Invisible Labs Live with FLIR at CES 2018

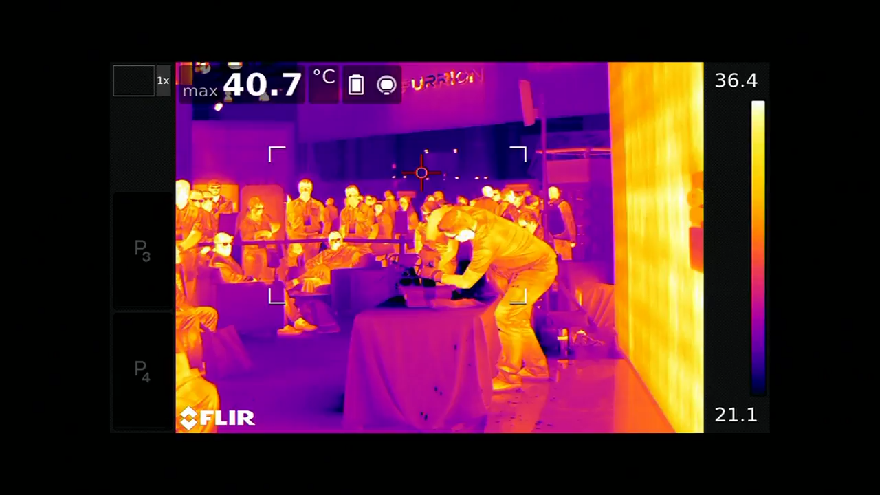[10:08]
On screen: max 40.7°C
this is turning from a liquid into a gas, so it's going to start to fill up that balloon. You're wise to be concerned.
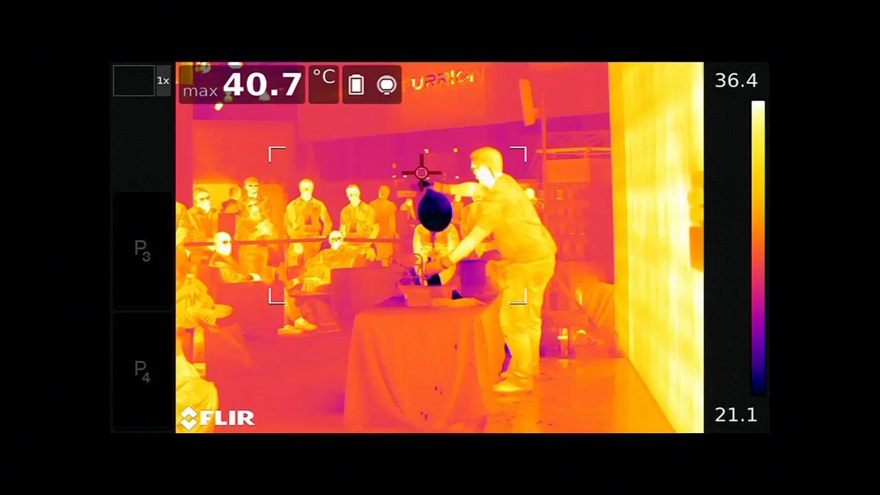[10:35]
On screen: max 40.7°C
Okay. Now, it's filled up with the liquid nitrogen, and
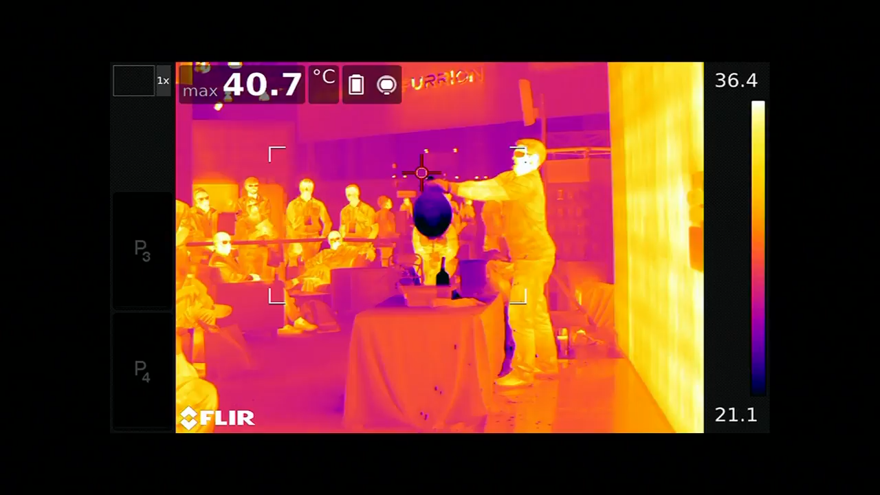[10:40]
On screen: max 40.7°C
it's going to continue to expand. Here's what I want you to be able to see.
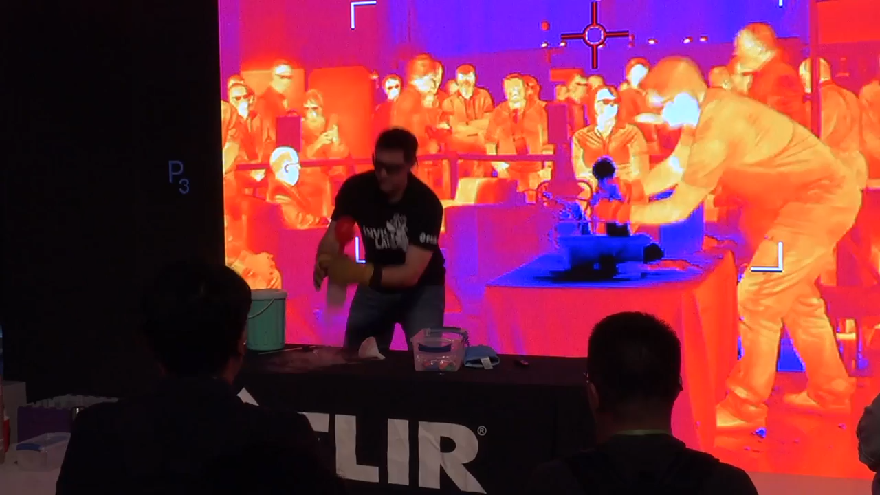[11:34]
Liquid nitrogen, it's filling up with nitrogen, air, N2, as it goes from a liquid into a gas. And I'm going to tip it upside down. We're going to fill it up with nitrogen again, liquid nitrogen.
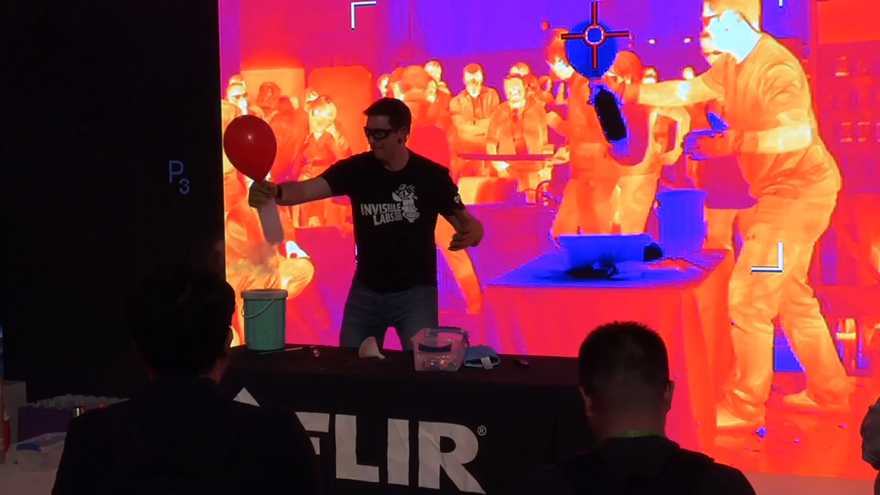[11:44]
There you go. Okay, that's sometimes I wonder if these are good ideas or not.
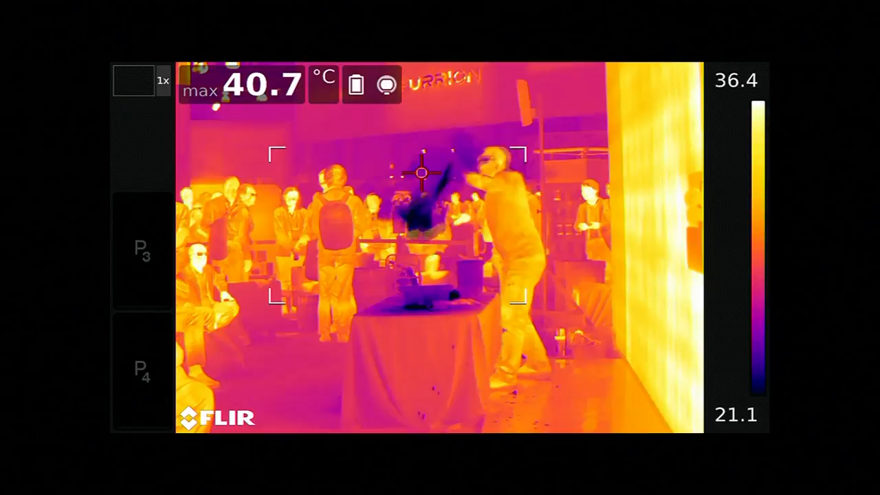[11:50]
On screen: max 40.7°C
But, oh, there it goes again. I didn't even get to look through it. But hopefully you got to see through it.
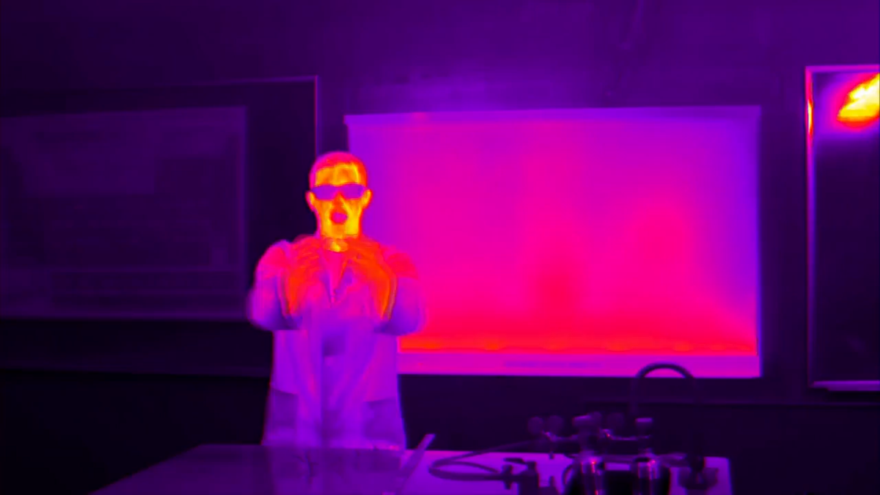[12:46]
So you could probably see it stretching out from the middle there. What it's looking for is oxygen. And when hydrogen combines with oxygen, it makes H2O.
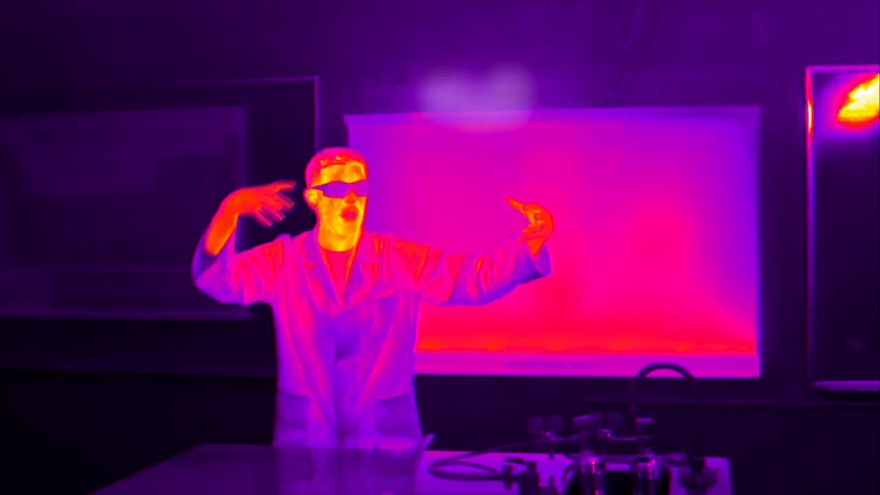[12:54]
H2O is water. Now, I wonder what would happen if we gave a little bit of oxygen to the inside of the balloon so the hydrogen didn't have to
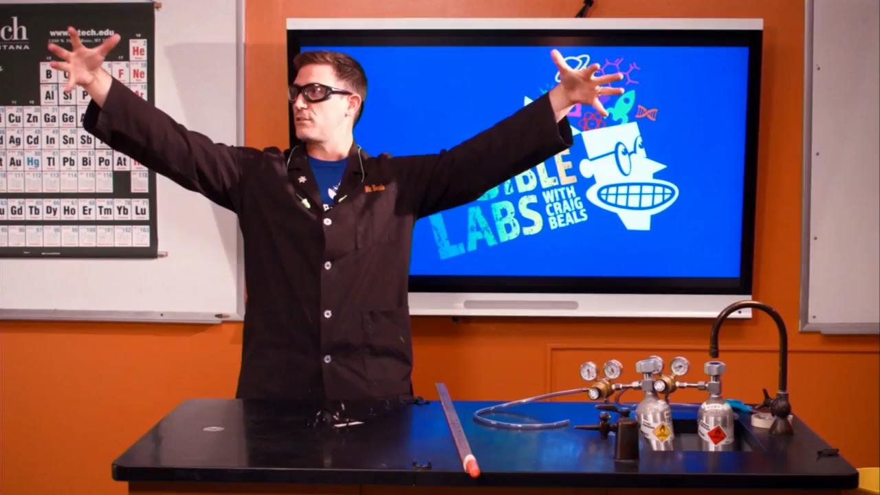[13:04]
spread out and grab oxygen from around here. Well, I think, theoretically,
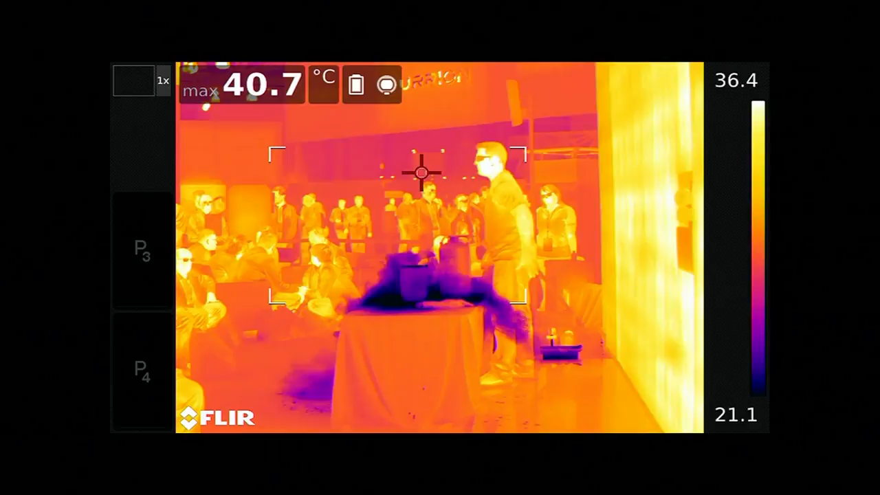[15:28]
On screen: max 40.7°C
So right now, those graham crackers or those Teddy Grahams are sitting in there,
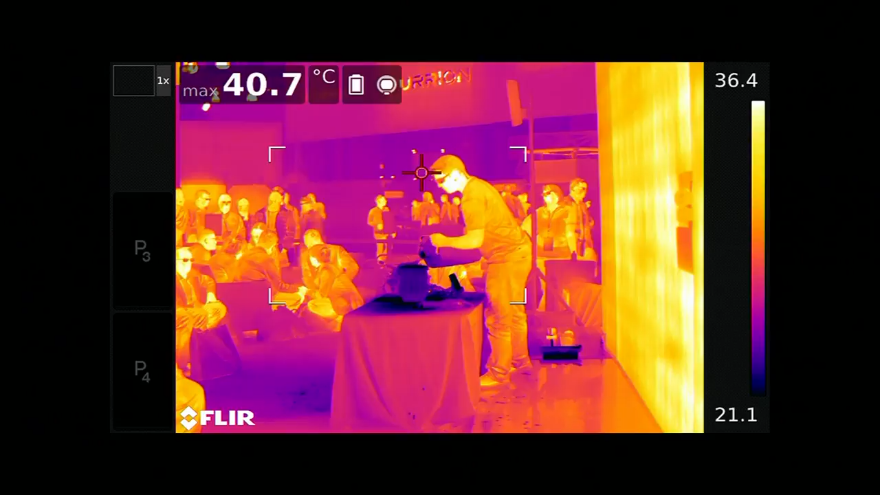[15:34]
On screen: max 40.7°C
and all the little pores in the graham crackers are filling up with liquid nitrogen. So maybe you didn't know this,
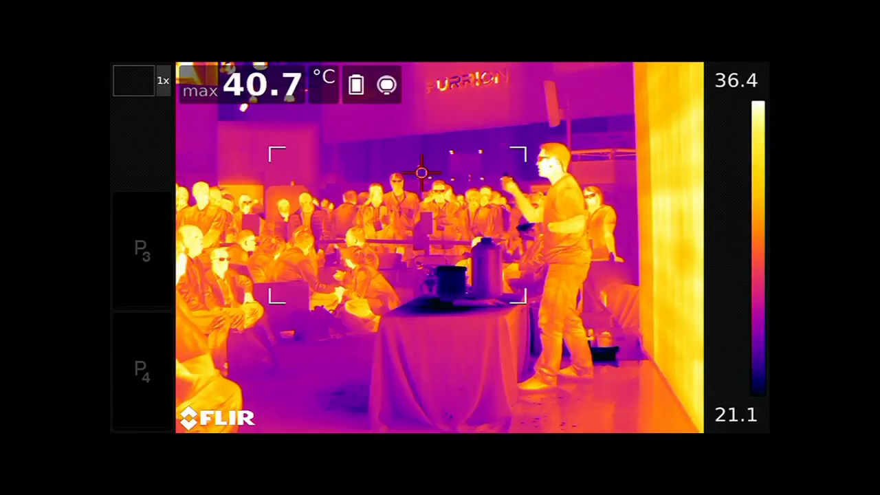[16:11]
On screen: max 40.7°C
Look at that. One more time. Here we go.
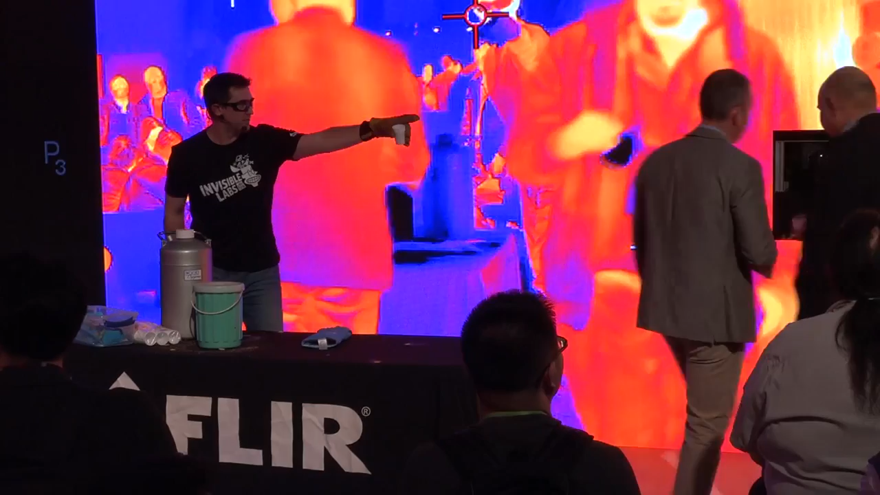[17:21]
You can see that big eyeball. Just take it down the hatch and chew it up, and let's see what you get. Oh, look at the brave souls. They're like baby dragons.